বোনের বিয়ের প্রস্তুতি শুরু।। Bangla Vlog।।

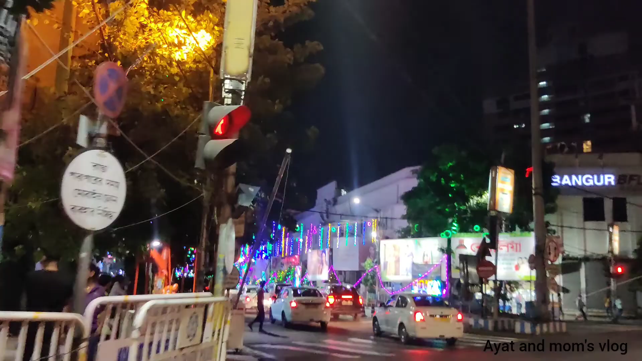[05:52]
তো কমপ্লিট, সব কিছু কমপ্লিট করে আমরা বেরিয়ে পড়েছি বাড়ি আসবো বলে, কারণ তখন 9:30 থেকে 10 প্রায় বেজে গেছে। আর দেখো কলকাতার রাস্তা কেমন সেজে উঠেছে দীপাবলিতে।
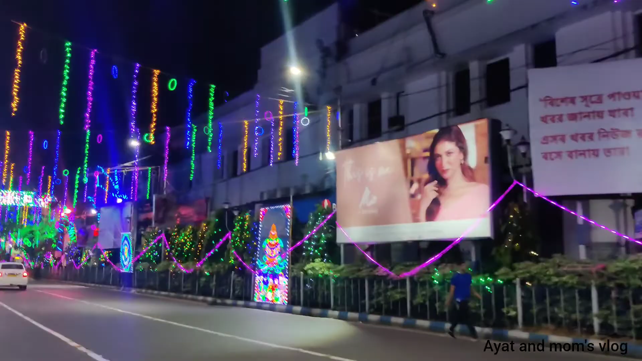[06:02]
হ্যাঁ, আমরা দীপাবলির সময় একদিন কি দুদিন আগে আমরা শপিং করতে গিয়েছিলাম,
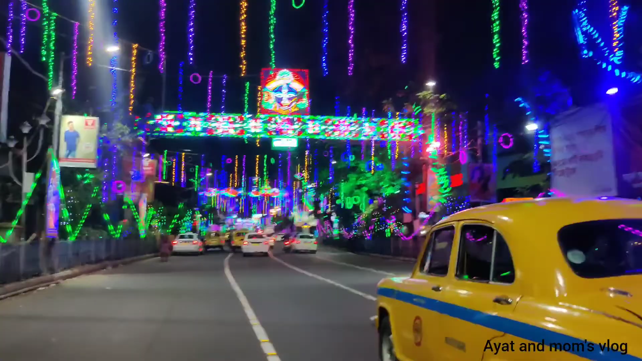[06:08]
তো দেখো রাস্তাটা আমাকে আয়াতের পাপা ঘুরিয়ে ঘুরিয়ে এনেছে এগুলো দেখানোর জন্য,